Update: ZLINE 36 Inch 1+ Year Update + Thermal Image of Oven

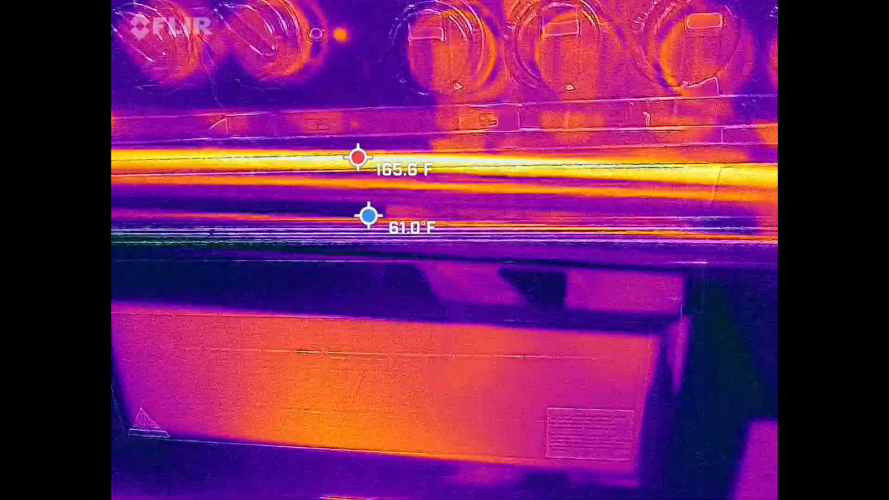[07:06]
Uh, and see just what it looks like on the inside with the thermal camera.
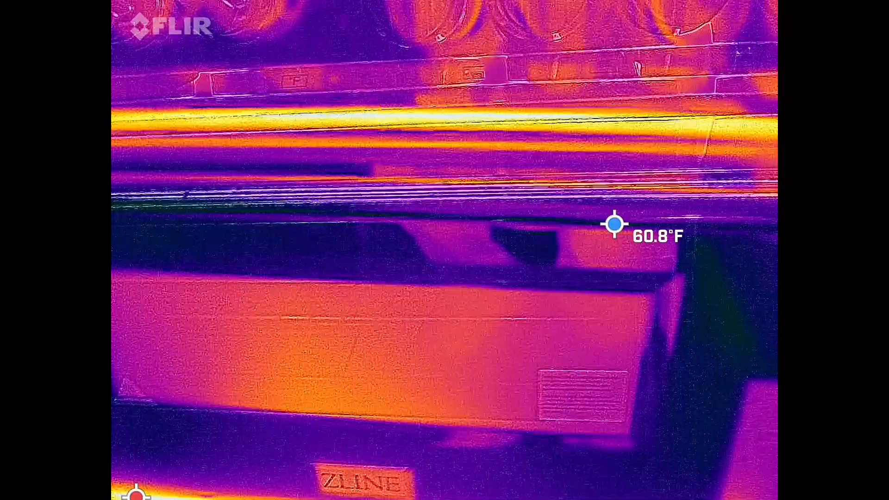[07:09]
If there are any cold spots or hot spots, uh, we probably will be able to see them.
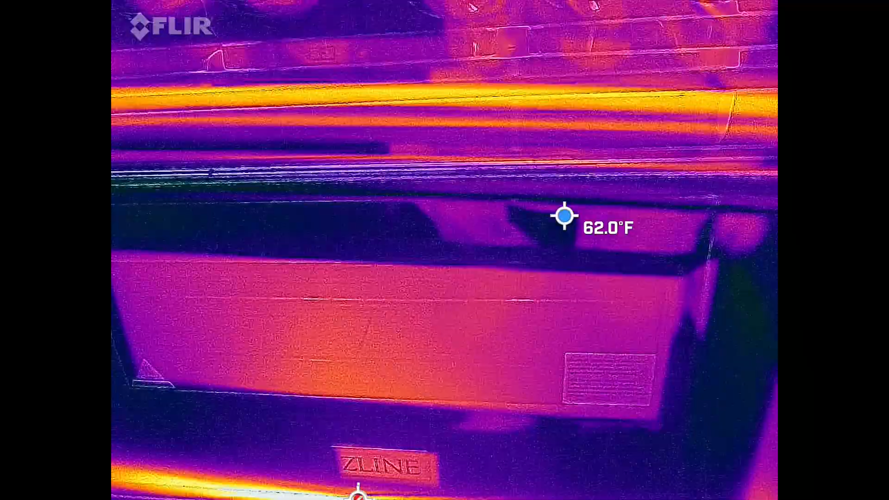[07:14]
On screen: spot 62.0°F
So, let me open the door here.
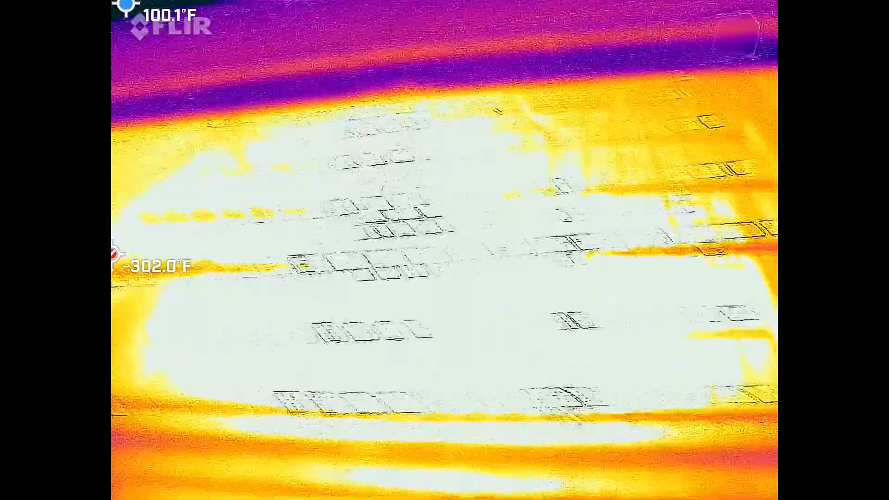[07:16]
Uh, and as you can see, that's what it looks like.
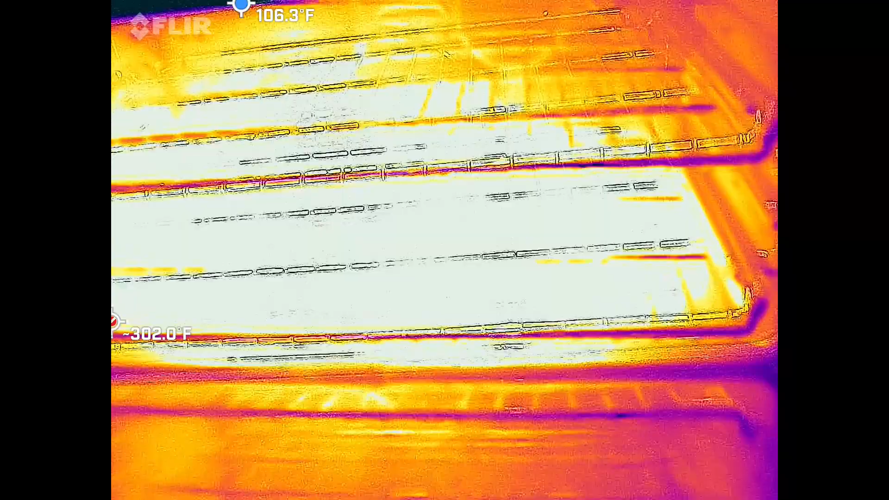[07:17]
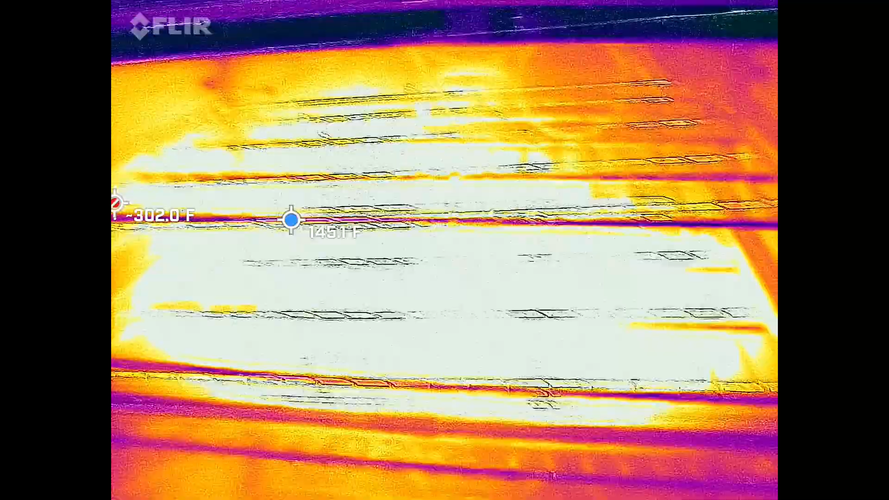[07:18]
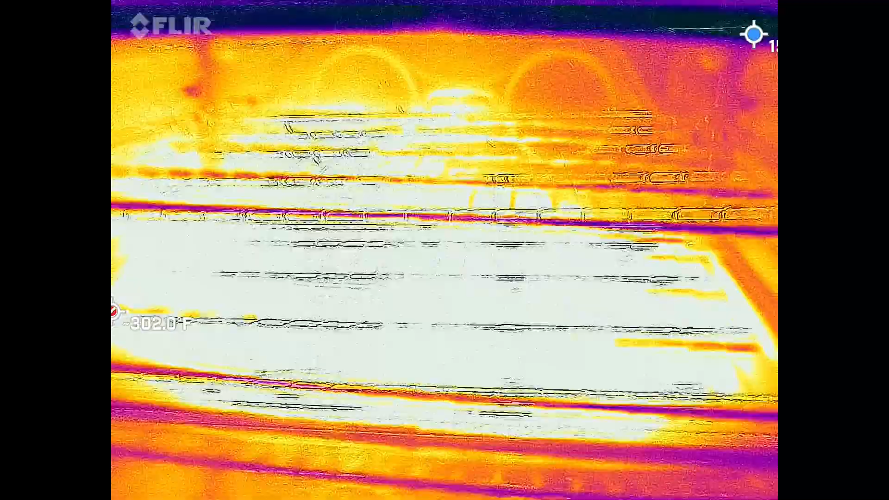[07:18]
Let me kind of lower it a little bit more.
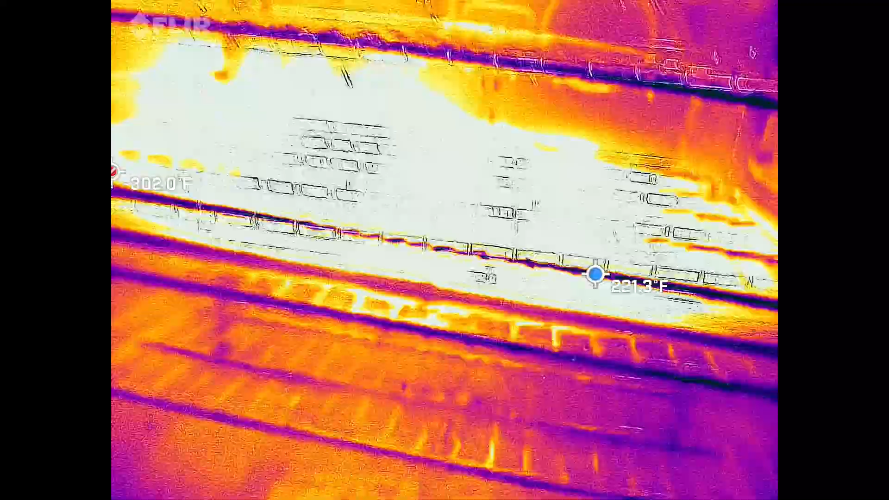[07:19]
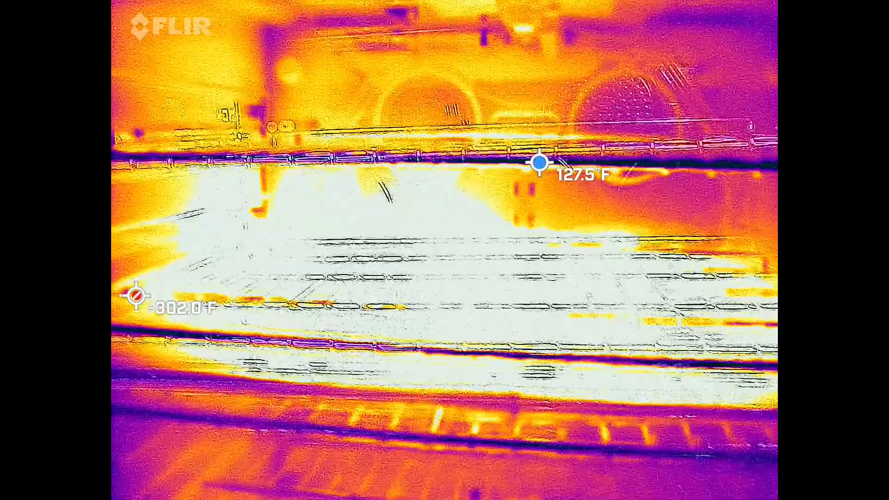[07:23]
So, that's what the profile of the oven looks like there.
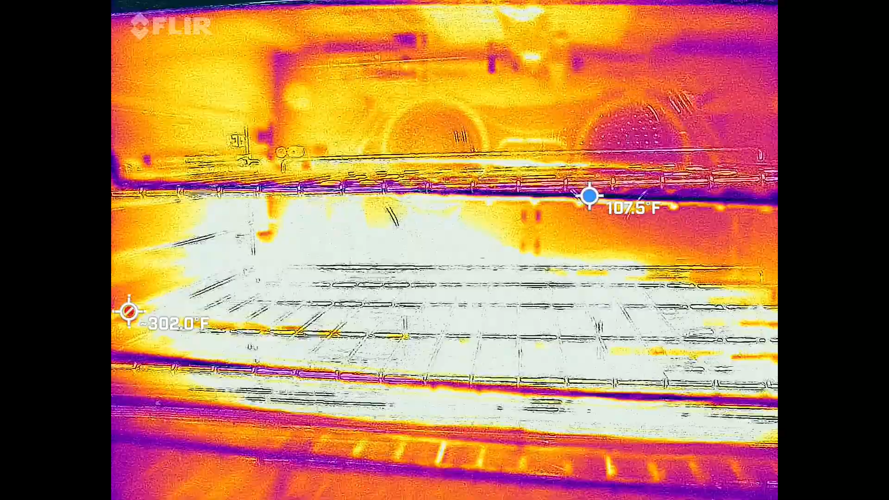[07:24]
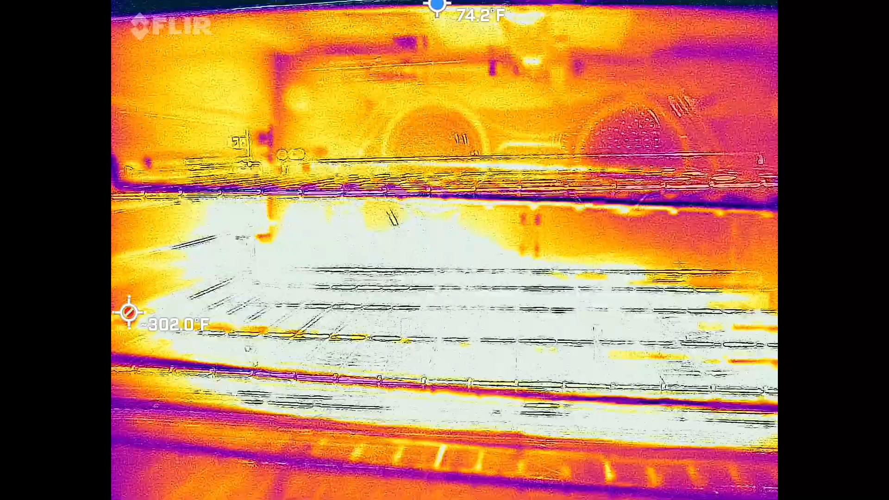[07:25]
Uh, it seems, obviously, that the hottest part is at the bottom.
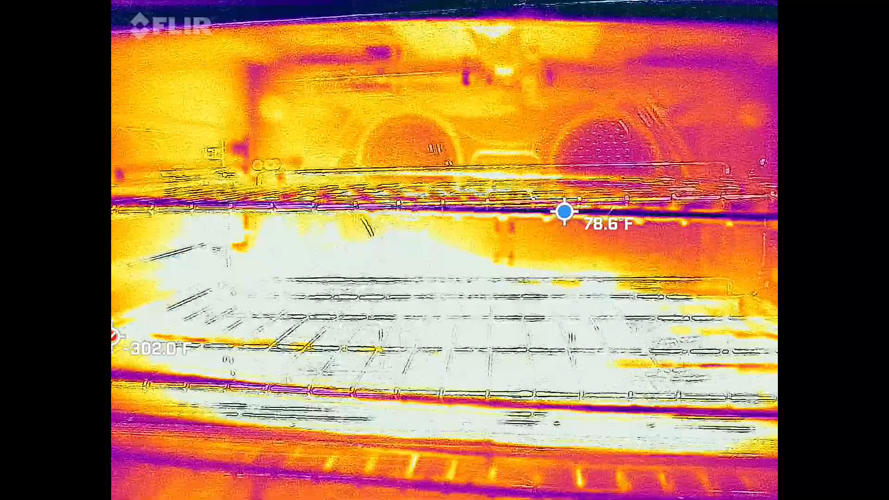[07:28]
That makes sense.
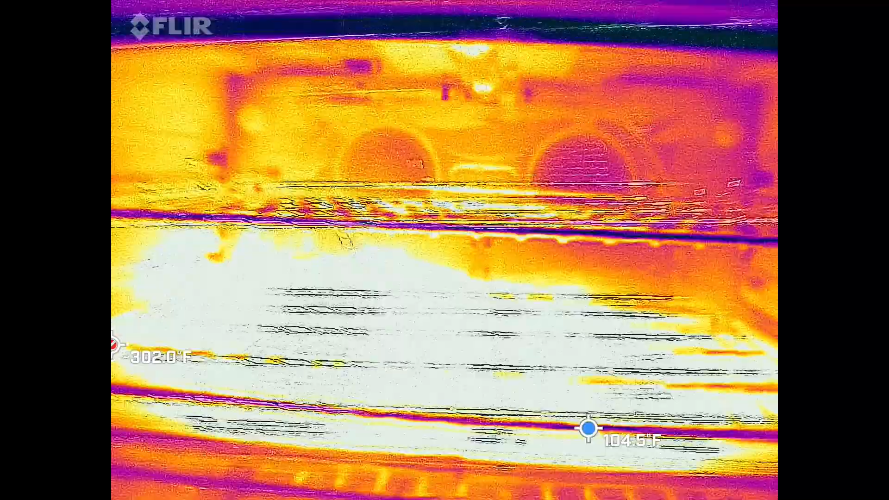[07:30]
Uh, maybe in the top right corner there. It could use a little bit more.